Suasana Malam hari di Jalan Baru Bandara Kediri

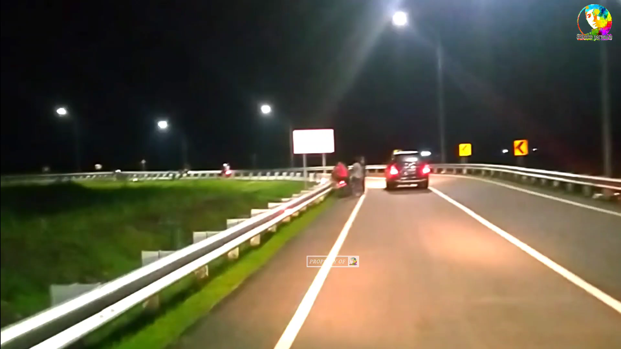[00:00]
Hai Assalamualaikum Dulur kembali lagi di channel kami Asuka Permana ya di video kali ini saya ingin melihat suasana bandara atau jalan baru
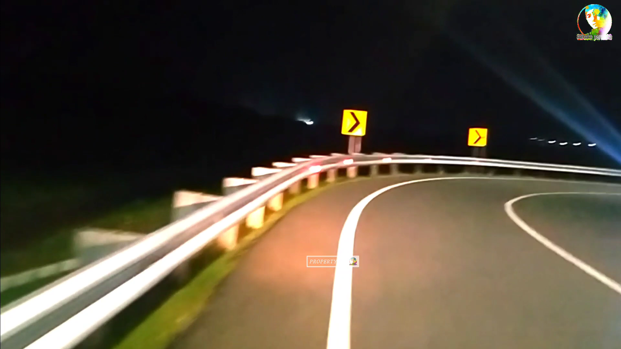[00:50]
jalan tol ya kita telusuri jalan ini ada yang berpasangan ada yang cowok-cowok cewek-cewek melihat suasana malam hari di sini kita lihat penerangan pun juga udah terpasang ya penerangan yang jalan udah terpasang jadi suasananya terang tapi
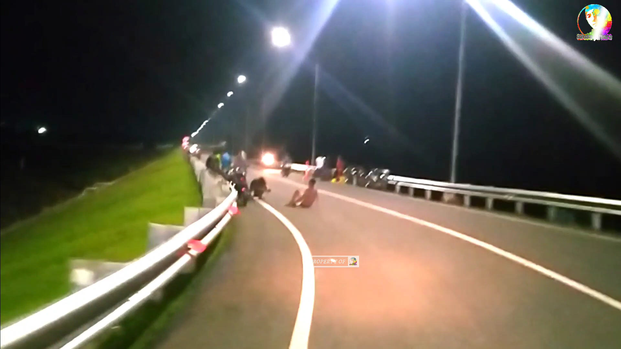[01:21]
kiri-kanan tetep gelap karena penerangannya hanya untuk jalan sedangkan di bagian sebelah kiri itu masih banyak pekerja-pekerja yang saya lihat tuh masih lembur ya disitu ada pekerjaan di sebelah
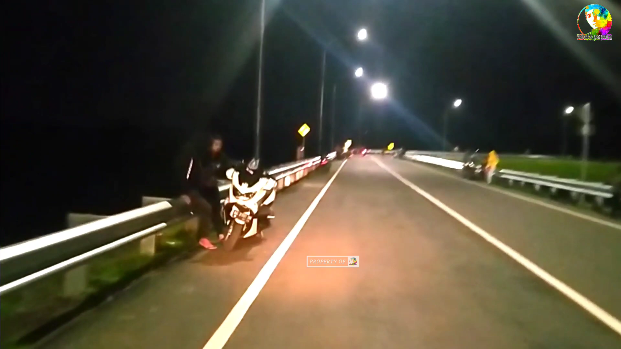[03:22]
ya kondisinya seperti ini malam ini